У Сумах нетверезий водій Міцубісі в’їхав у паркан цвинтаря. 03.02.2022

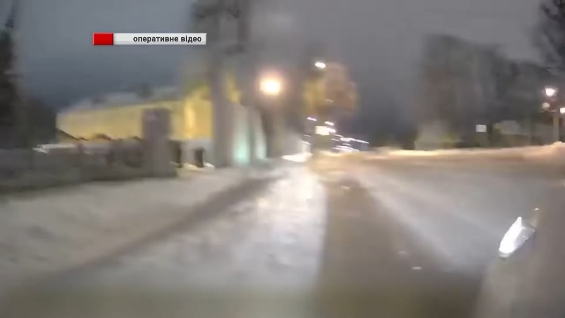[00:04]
коли патрулювали вулицю 20 років перемоги. 31-річний водій не впорався із керуванням і в'їхав в огорожу кладовища.